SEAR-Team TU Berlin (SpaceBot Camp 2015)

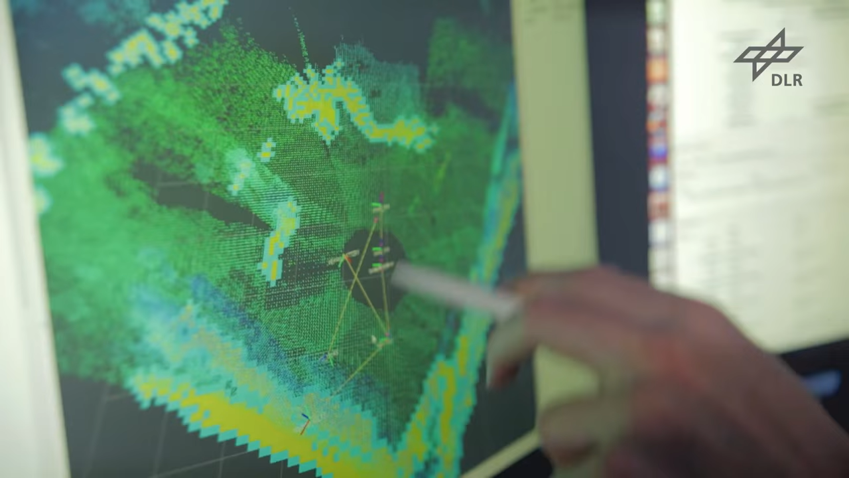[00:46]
um dort die Objekte schneller finden zu können und die Karte auch besser oder schneller kategorifieren zu können.